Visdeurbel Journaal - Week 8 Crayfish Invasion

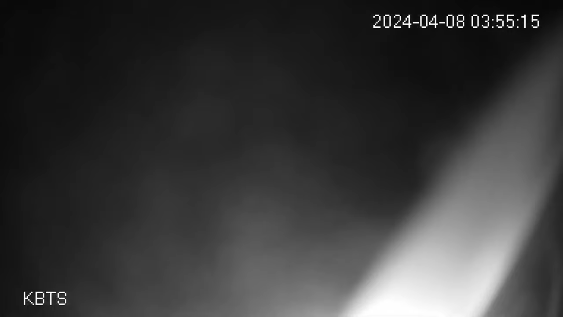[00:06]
Goed dat je weer kijkt, want er zijn weer een hele hoop leuke beelden van afgelopen week die ik graag met je deel.
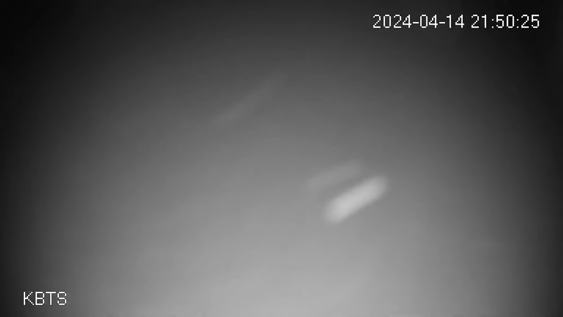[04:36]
De paling liet zich nog een aantal keer zien 's nachts, blijven fascinerende beelden. En ook zag ik meerdere keren schone koolblij midden in de nacht langs zwemmen zoals hier. En toch wel bijzonder dat we de blankvorms vooral overdag zien en de koolblij nu juist 's nachts.
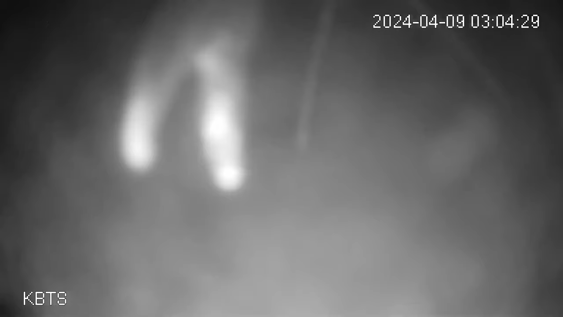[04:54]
Nou, we sluiten af met deze poten en scharen die over de camera kruipen. Ook de Chinese wolhandkrab en de Amerikaanse rivierkreeften zijn in beweging.
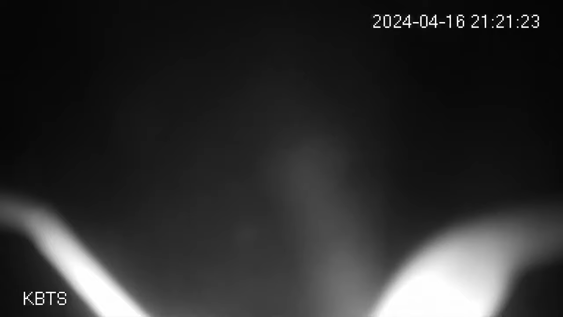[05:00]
En juist daar wil ik nu wat meer over vertellen.